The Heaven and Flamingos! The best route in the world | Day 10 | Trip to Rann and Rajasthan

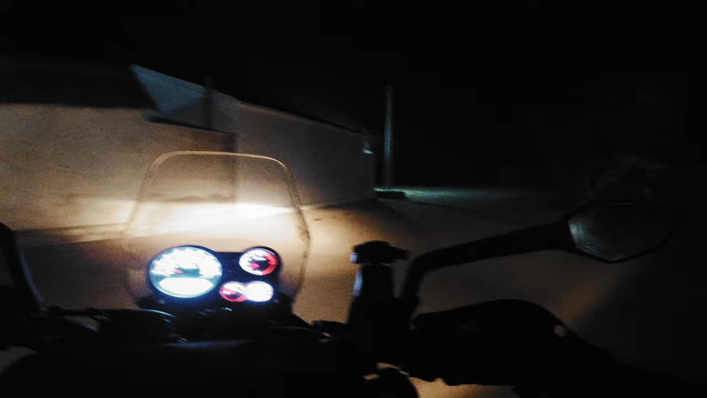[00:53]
but anyways it's first was fun. They all came up, took photos, and now finally we are headed back. Oh man, it's damn cold, it is damn cold.
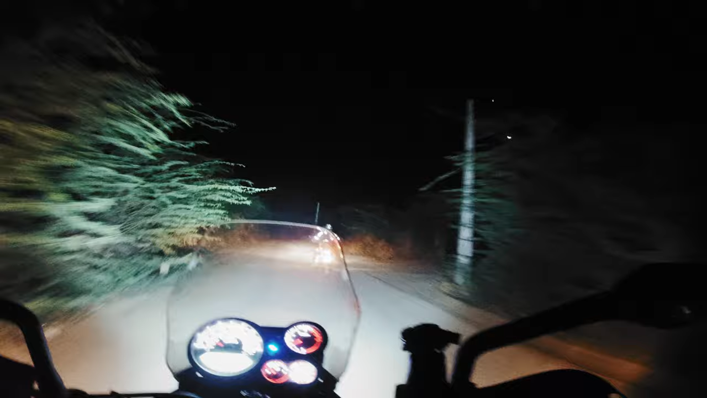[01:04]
I don't know if the camera is capturing it, the moon and Venus looks, superb. The console, it is showing 14 degrees Celsius.
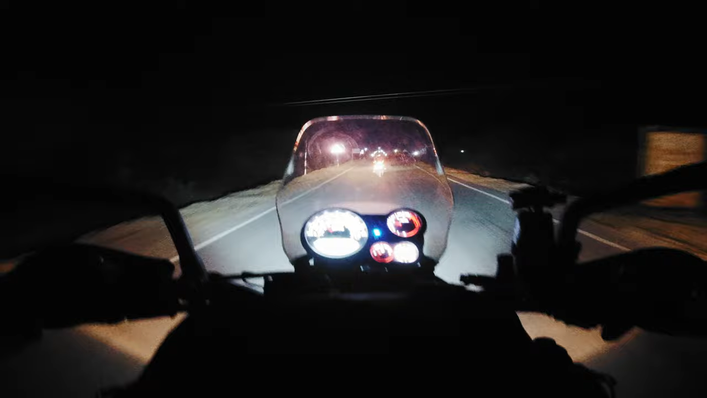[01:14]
So I'm pretty sure it is around 10 or 11 now. Oh man. It's cold. Shivering. Sunrise, huh? Yeah.